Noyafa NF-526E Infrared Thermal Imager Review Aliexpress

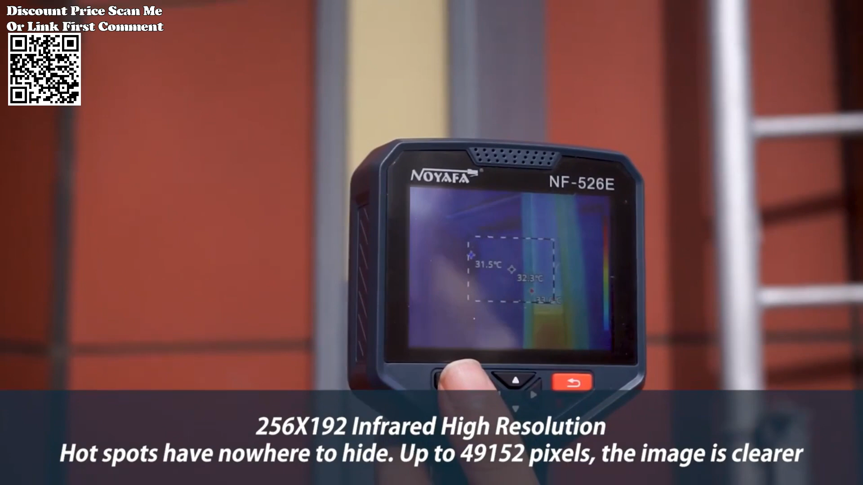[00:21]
This article delves into the features and capabilities of the NF-526E, highlighting its advanced specifications and applications in various industries.
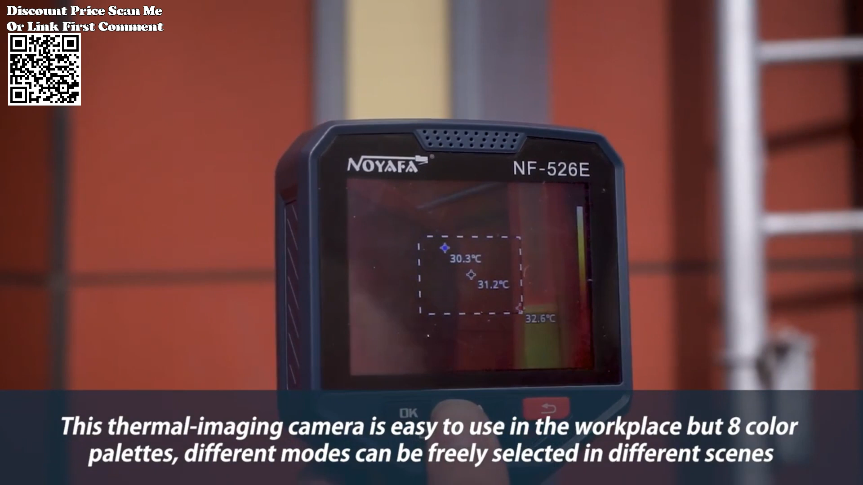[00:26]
On screen: min 30.3°C
The NF-526E incorporates state-of-the-art infrared thermal imaging technology,
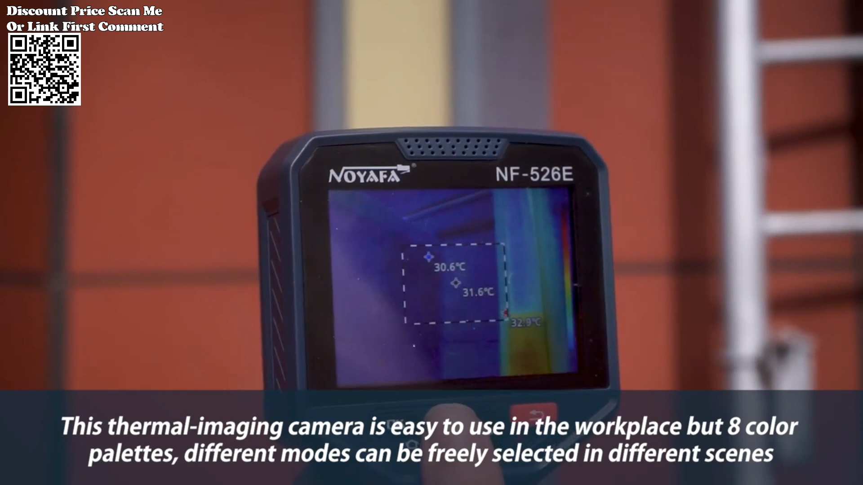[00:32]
providing a clear and detailed view of temperature variations in the industrial environment.
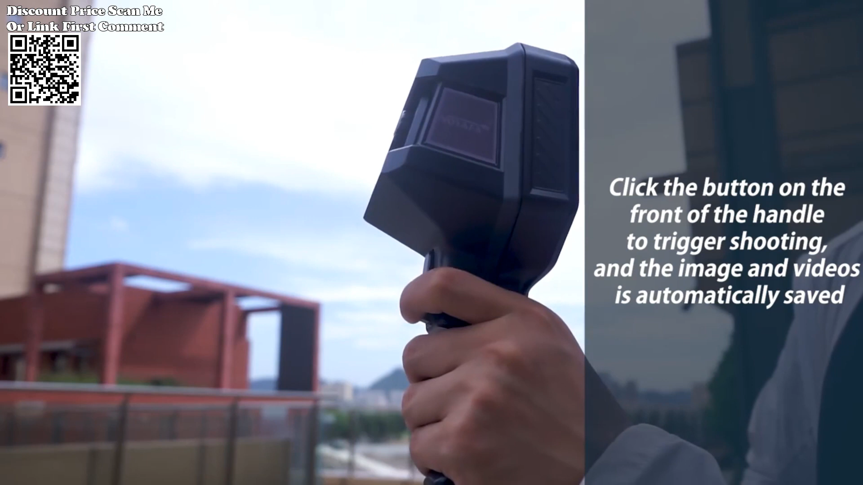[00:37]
With a resolution of 256x192 pixels,
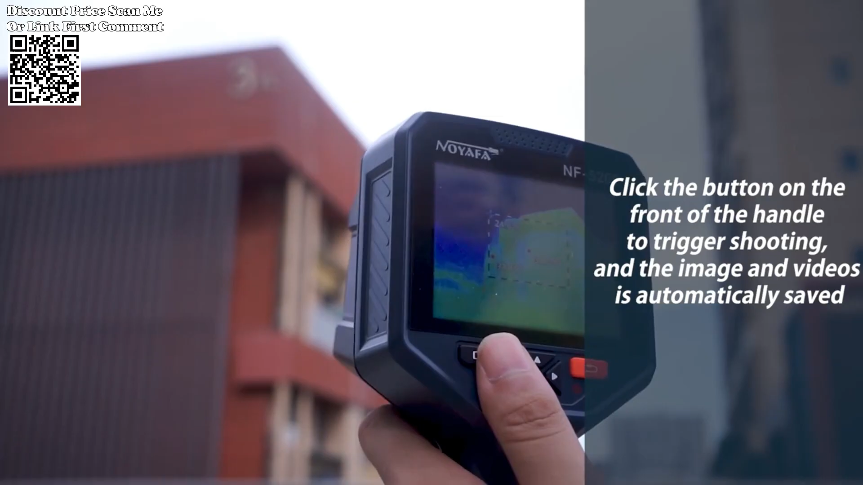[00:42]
it delivers high-quality thermal images for accurate analysis.
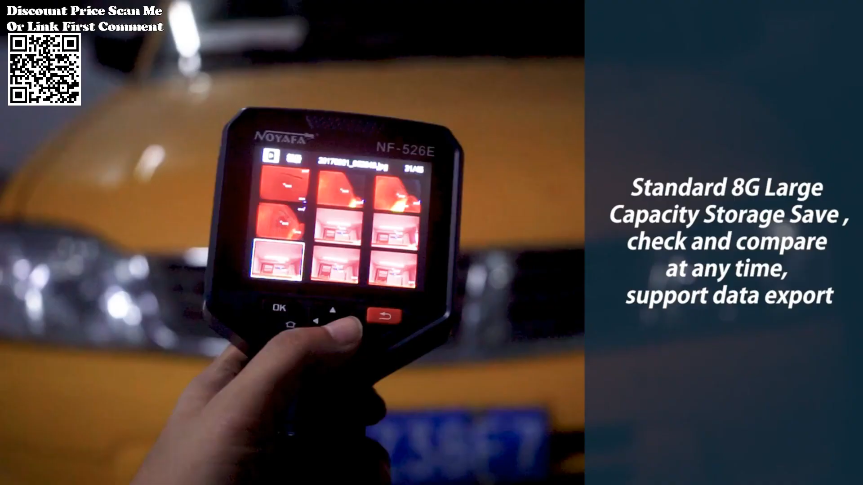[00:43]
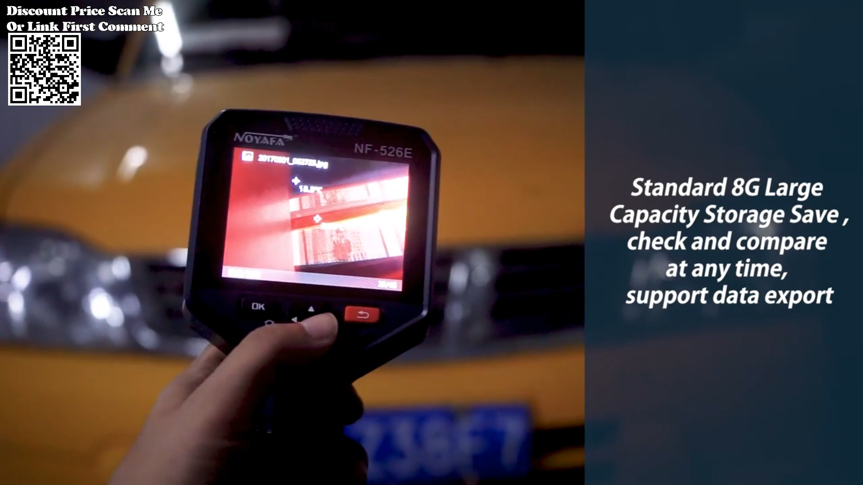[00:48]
The inclusion of an athermalized fixed-focus lens ensures that the NF-526E maintains focus across a range of temperatures, eliminating the need for constant adjustments.
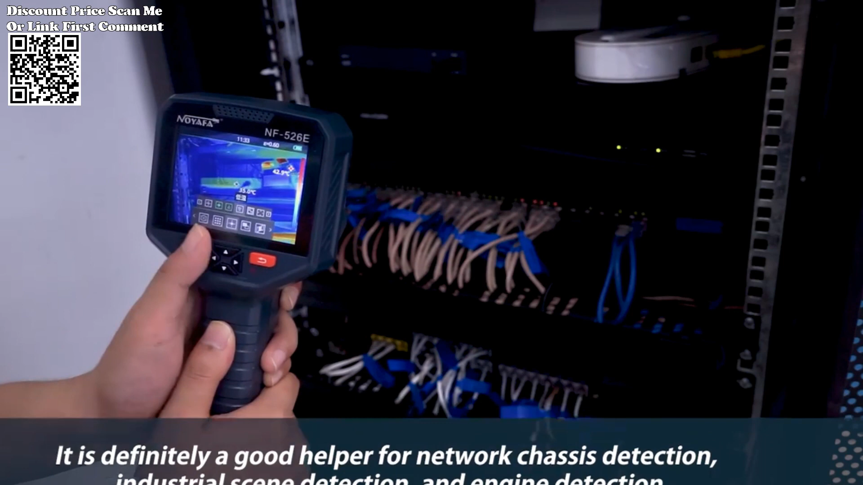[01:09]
This range is particularly suitable for industrial applications, allowing the device to effectively measure temperature variations in diverse settings.
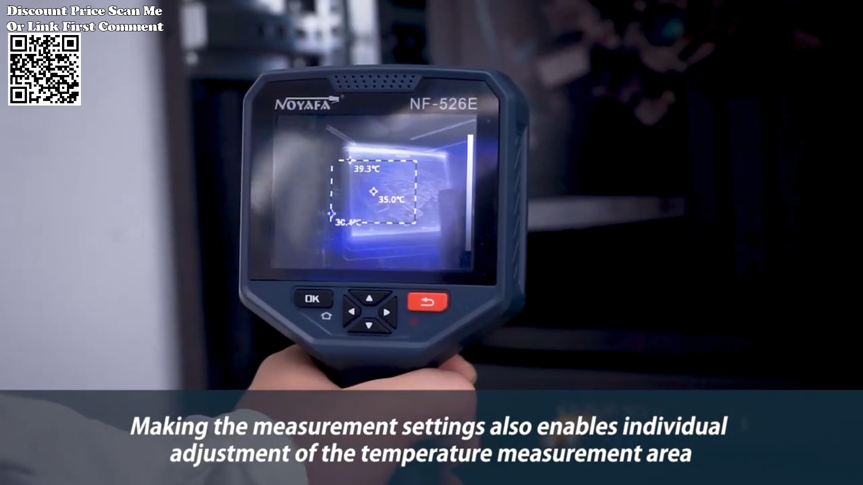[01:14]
On screen: spot 35.0°C
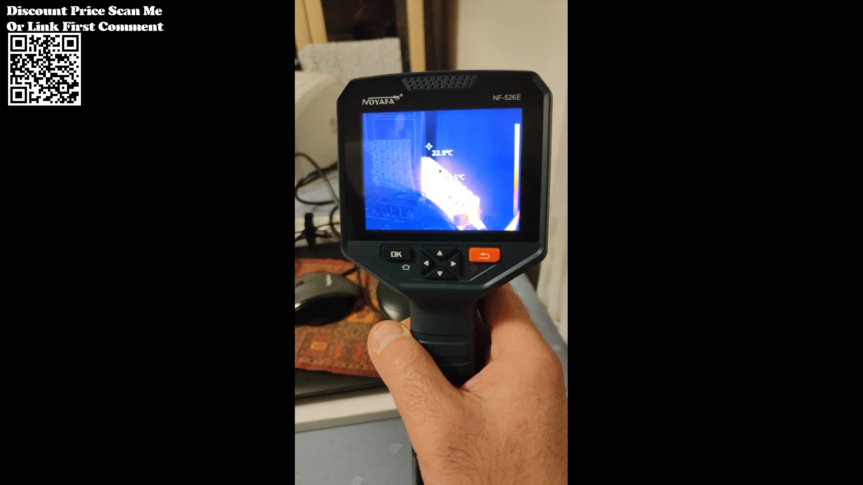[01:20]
The NF-526E boasts impressive measurement accuracy, with a tolerance of ±2 degrees centigrade or ±2 percent of the reading.
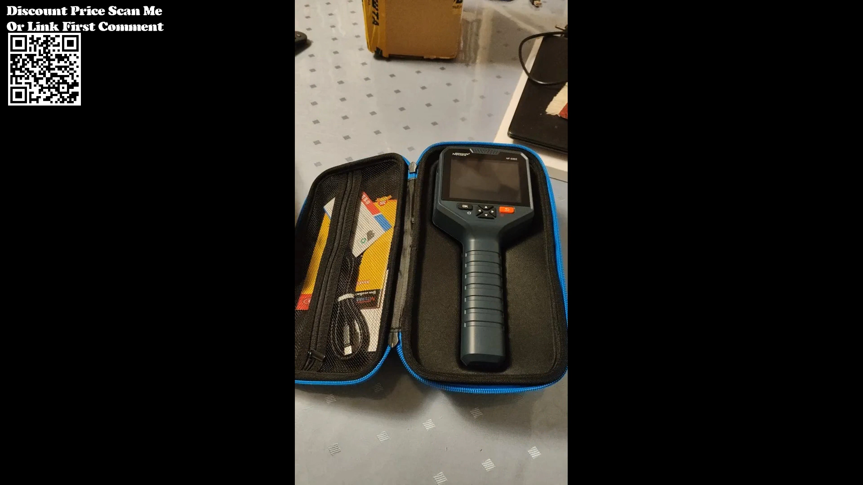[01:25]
This level of precision is crucial for industries where accurate temperature readings are essential for diagnosing issues,
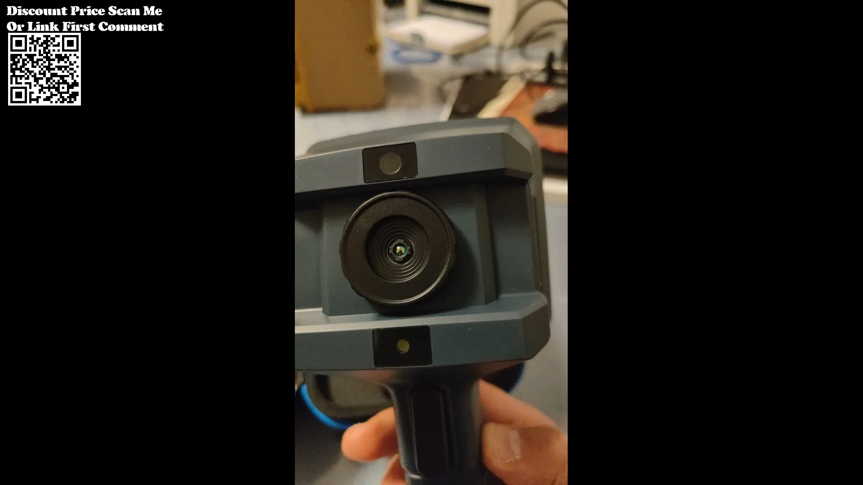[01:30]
optimizing processes, and ensuring safety.
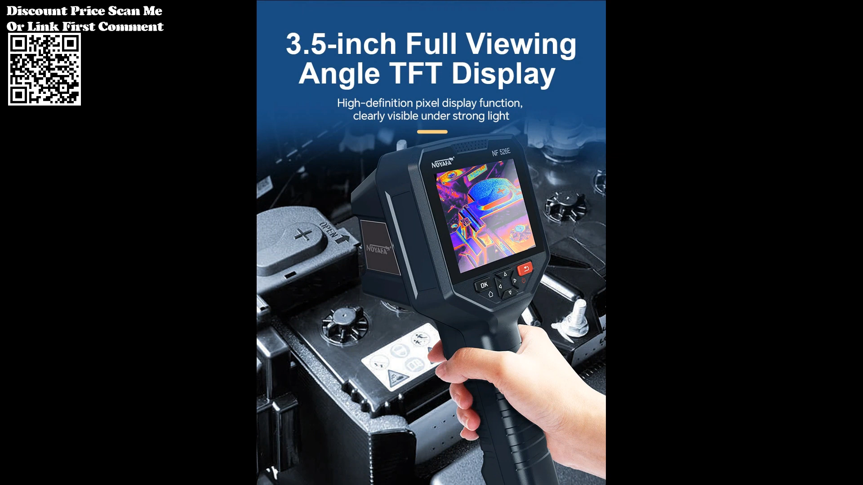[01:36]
The NF-526E accommodates a wide temperature measurement range,
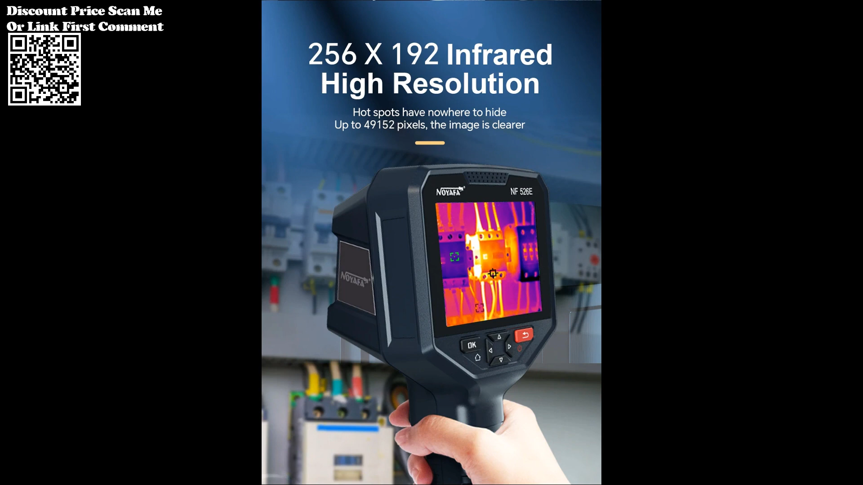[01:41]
spanning from minus 20 degrees centigrade to 150 degrees centigrade for low temperatures,
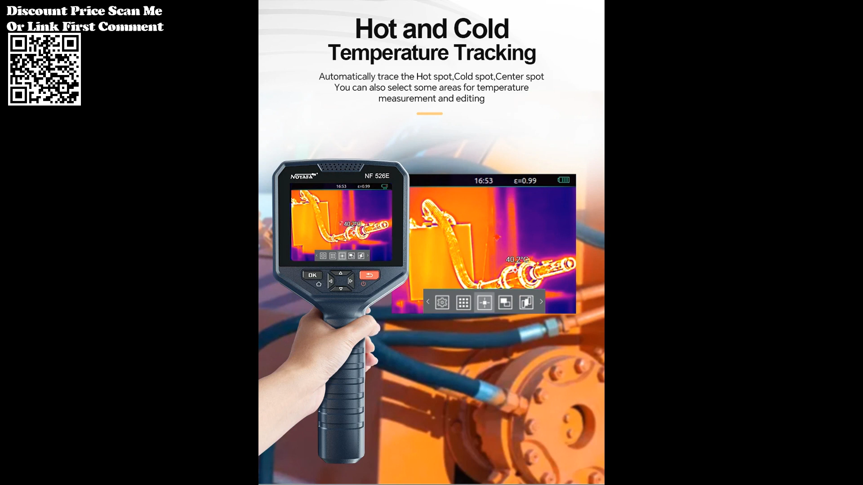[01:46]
and 120 degrees centigrade to 400 degrees centigrade for high temperatures.